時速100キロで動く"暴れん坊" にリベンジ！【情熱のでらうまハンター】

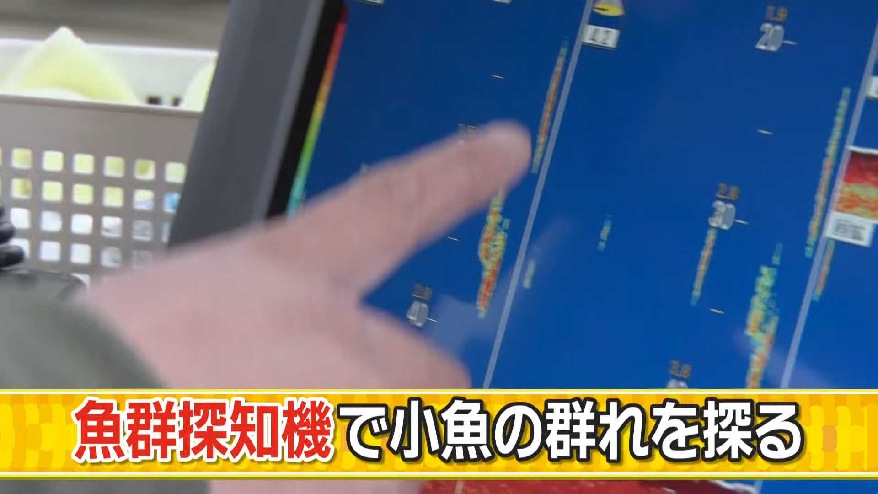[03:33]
この赤い部分にサワラが寄ってくるとのこと
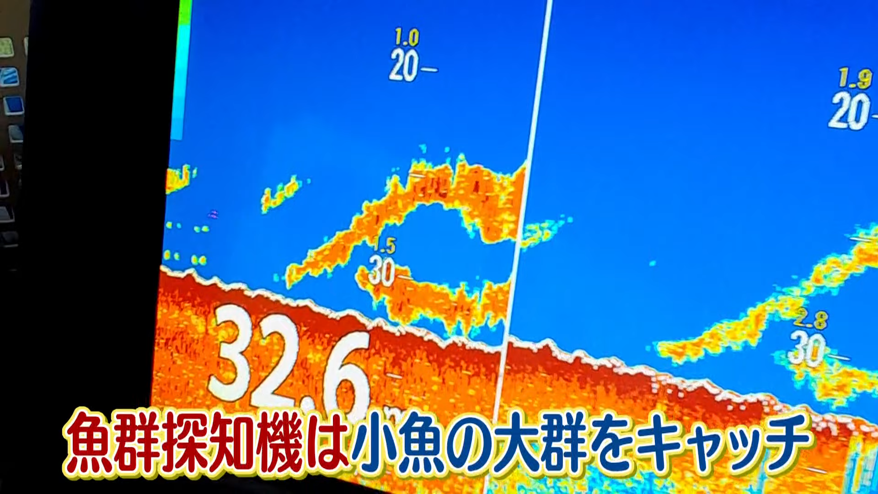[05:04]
そのころ魚群探知機は小魚の大群を捕らえていたさっきの様子と比べると群れの大きさは一目瞭然これはビッグチャンス
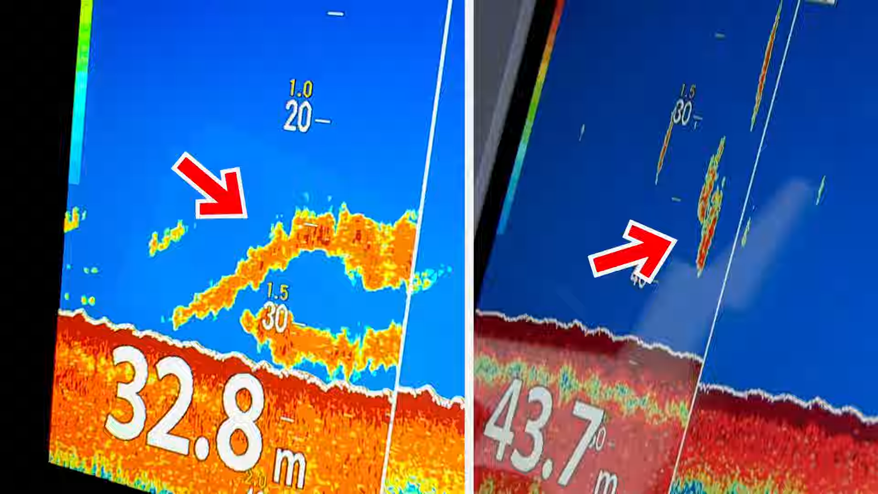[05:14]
小魚の反応今たくさん出てきたから潮もね